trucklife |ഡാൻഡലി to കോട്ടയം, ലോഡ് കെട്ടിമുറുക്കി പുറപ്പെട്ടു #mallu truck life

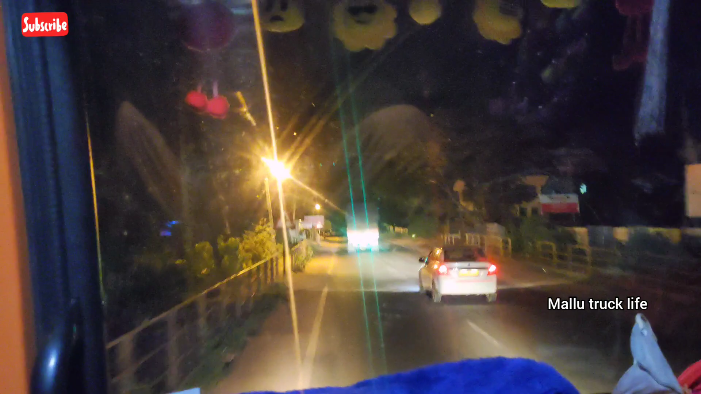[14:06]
കാട്ടിലോട്ട് കയറാൻ തുടങ്ങി. ഇതൊക്കെ റോഡ്. ഇനി ആ മറ്റു മണ്ണിടിഞ്ഞ ഭാഗമൊന്നും ഞാൻ വീഡിയോ കാണിക്കുന്നില്ല.
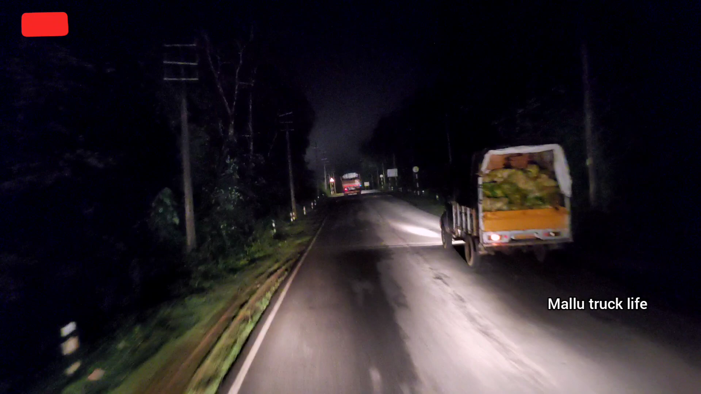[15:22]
അവിടെ ഞങ്ങൾ ഇവിടെ തന്നെ ഞങ്ങൾ വരുന്നത്, രംഗോളെ വന്ന് ചാടിയിട്ടാണ് ഞങ്ങൾ വരുന്നത്. ബൾബൊരെണ്ണം പോയായിരുന്നു, അത് മാറ്റിയപ്പോൾ നല്ല വെട്ടമായി
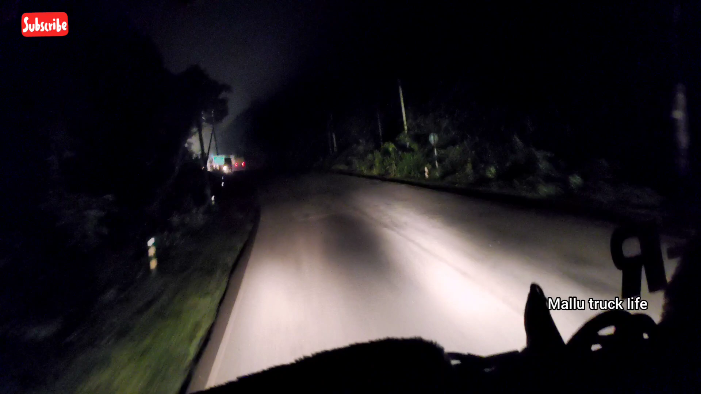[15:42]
പോകും. ഇതെവിടെയാ മസ്തി? ആ അത് മസ്തി മസ്തിക്കട്ട.
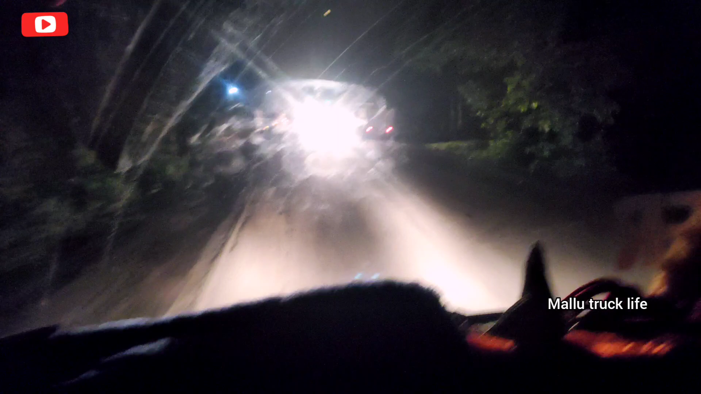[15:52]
ഇവിടെ ചായ എടുക്കണ ഇവിടെ കുടിക്കാം കേട്ടോ. എല്ലാ വണ്ടിക്കാരും ഇവിടെ നിർത്തിയിട്ടുണ്ട്.
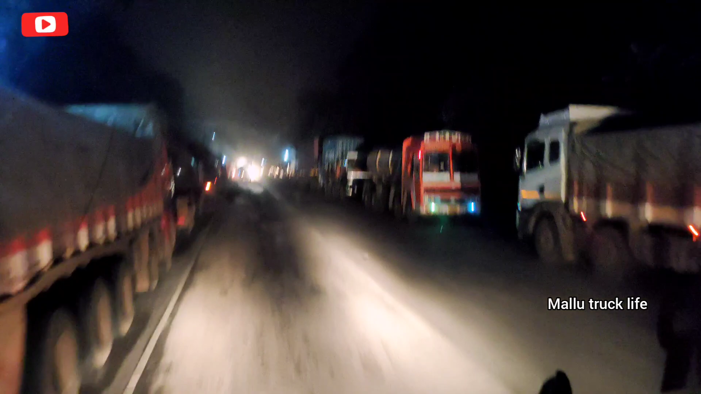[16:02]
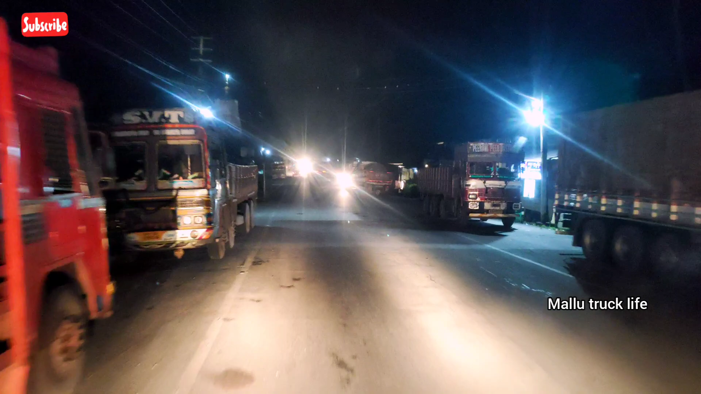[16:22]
ആ മുന്നിൽ ക്യാപ് കേട്ടോ. ഇവിടെ ഫുഡ് എടുക്കണം അവിടെ. ആ റൈറ്റ് വേണ്ട